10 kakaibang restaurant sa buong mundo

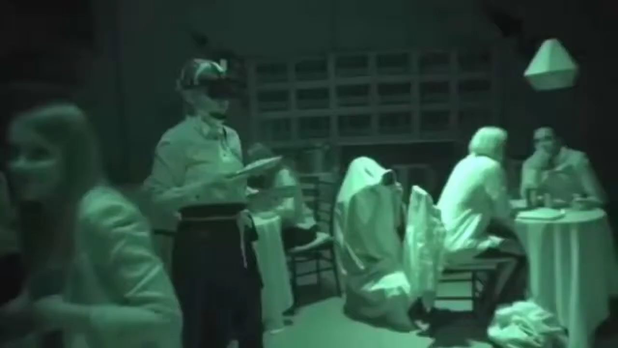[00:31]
Opeque Restaurant Kung sa naikang mga pasa dilim pwedeng-pwede
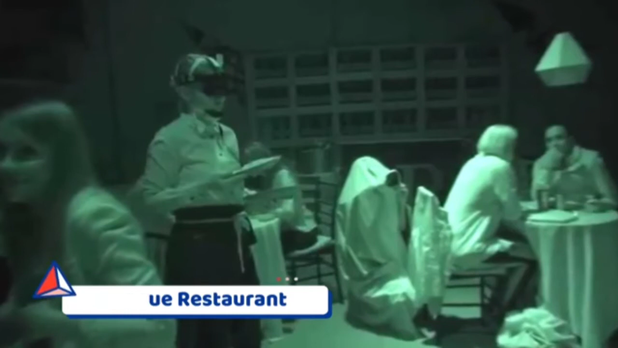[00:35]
ka sa opaque restaurant na matatagpuan sa San Francisco, California, USA.
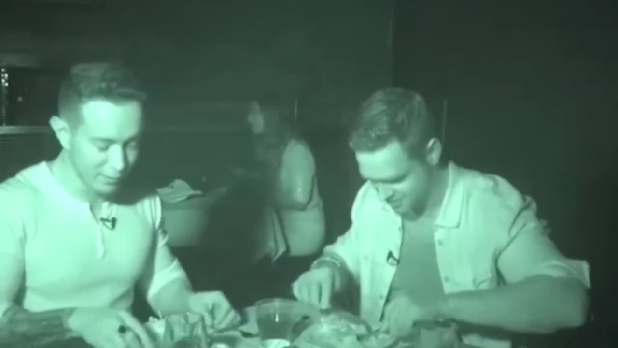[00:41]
Ang tema kasi ng restaurant na ito ay mag-o-offer ng mga masasarap na pagkain sa dilim. Bawat customer sa naturang restaurant ay igaguide ng